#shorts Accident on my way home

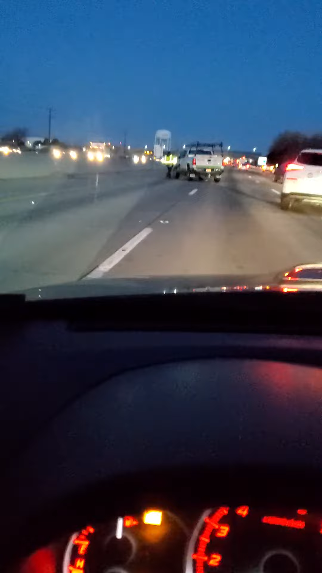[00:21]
Holy crap. There's debris all over here. Son of a gun. Oh, my God. Almost all over that shit.